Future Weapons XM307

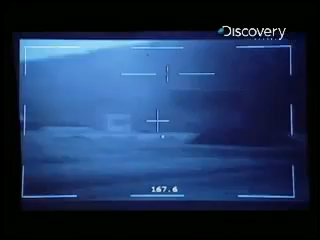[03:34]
I blazed the building. I know exactly how far it is.